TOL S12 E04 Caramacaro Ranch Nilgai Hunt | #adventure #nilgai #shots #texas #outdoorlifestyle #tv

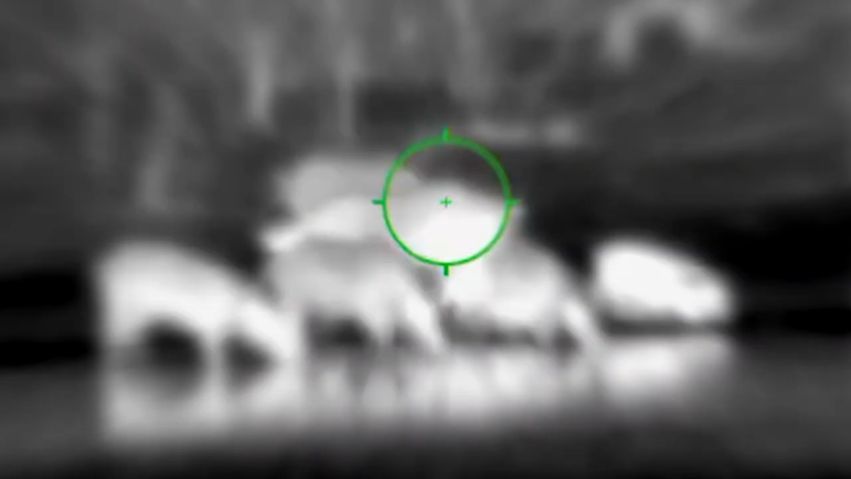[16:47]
So, we had 30 hogs around us at one point.
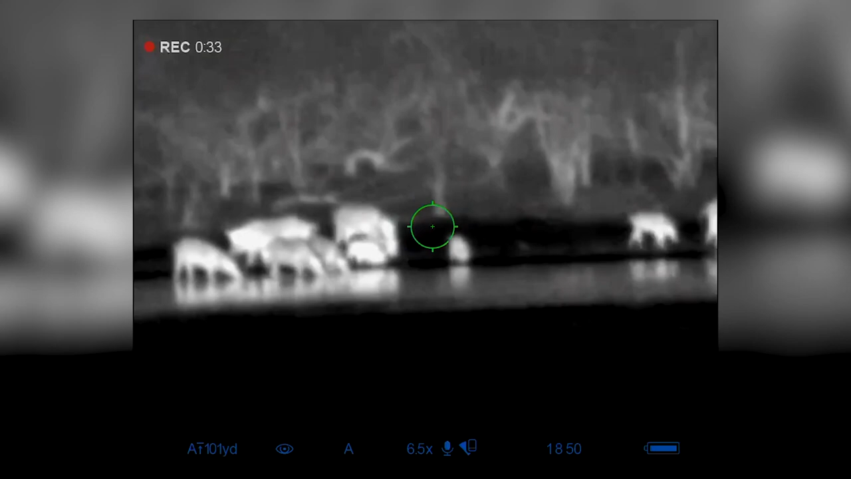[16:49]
They were everywhere, as close as 22 yards.